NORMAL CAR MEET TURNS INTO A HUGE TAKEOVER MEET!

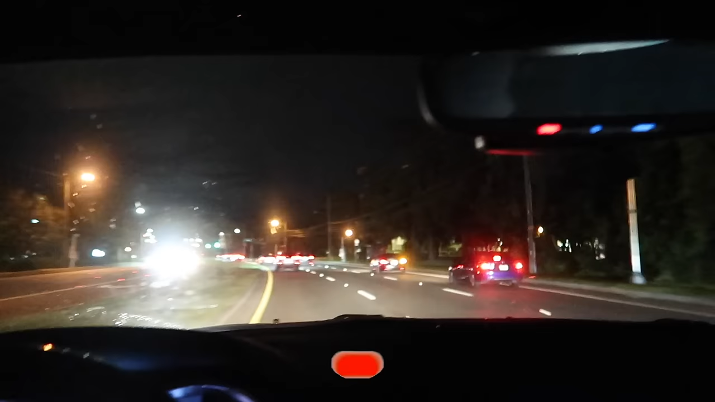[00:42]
and then we'll head on over to the second one if this is not good. I guess we'll just find out.
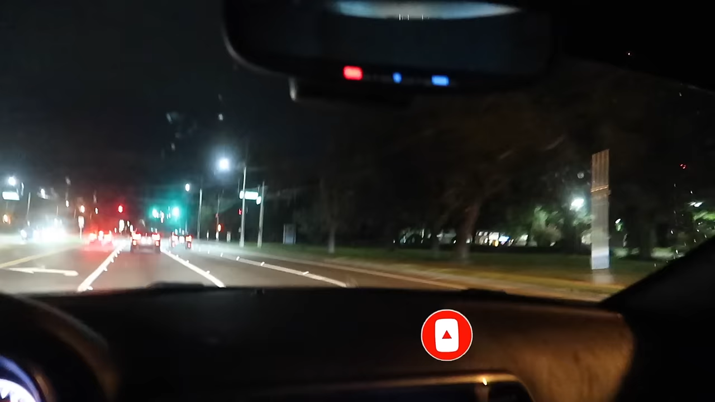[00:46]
We are almost there. It looks like the car meet's right there.
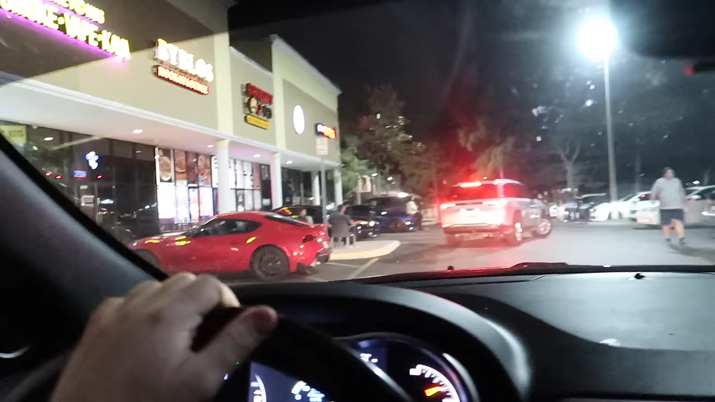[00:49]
Got ourselves a Supra.
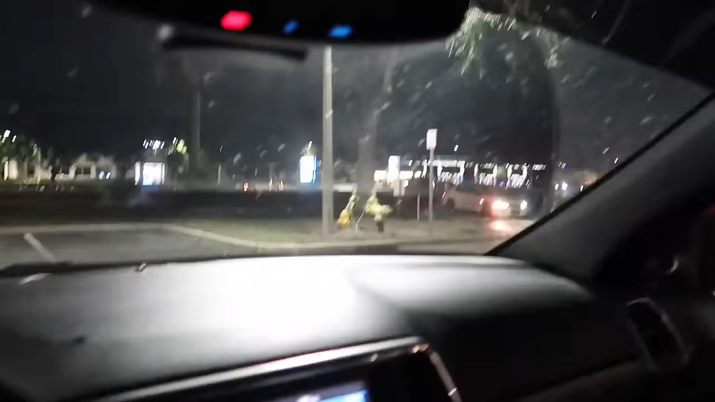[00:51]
Got a clean Evo coming through.
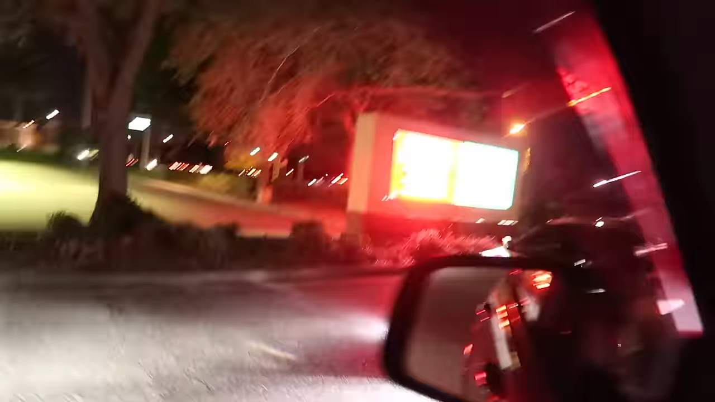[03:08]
Ooh, nice. Got more BMWs coming through.
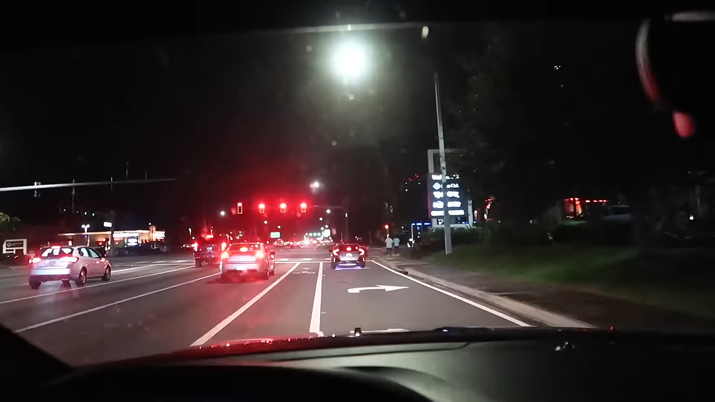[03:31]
We are rolling up to the car meet. This is the night number two. Went to a couple car meets last night. They ended up not being as good as I thought they were gonna be,
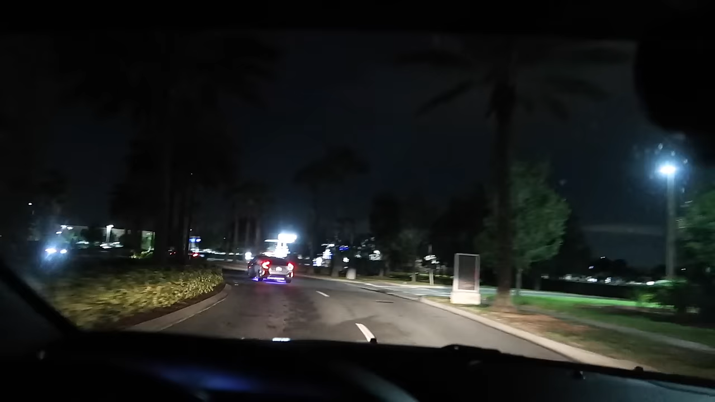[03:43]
but we are going to a car meet that usually always pops off. As you can see, we have a bunch of people already coming in, and it is 10 minutes before the even meet starts, and so that's a good sign. Z06 question mark?